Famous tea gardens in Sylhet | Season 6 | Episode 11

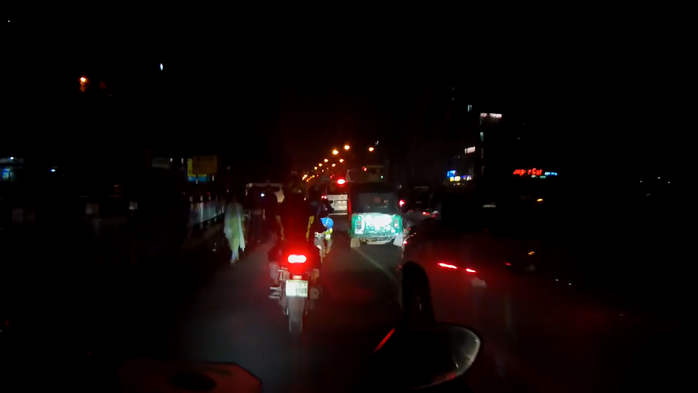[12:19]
You definitely need a horn and you need to be aggressive. This is cool. 100%. Just to reach the hotel in the traffic time, it is already an adventure. So many cars, big city, so many people.
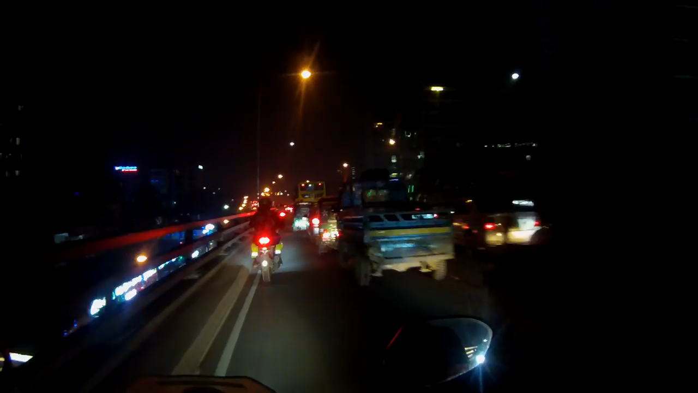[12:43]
30 million, man. My country is 8 million. Unbelievable. Two Dhaka, one Germany.
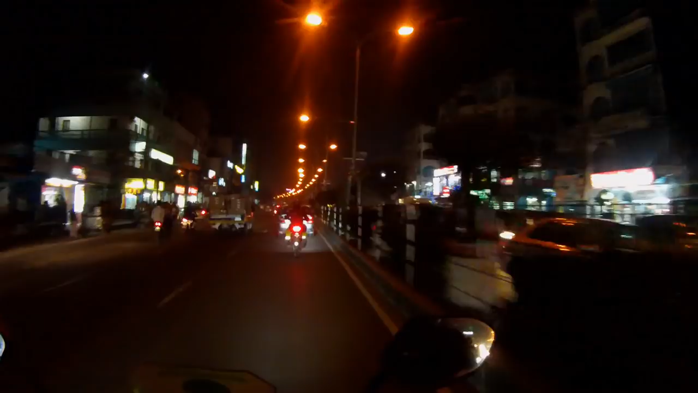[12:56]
Madness. It will be very bad if you have to do this every day, day after day. It's exactly what these guys do here. That's why they are so good. They have a lot of practice.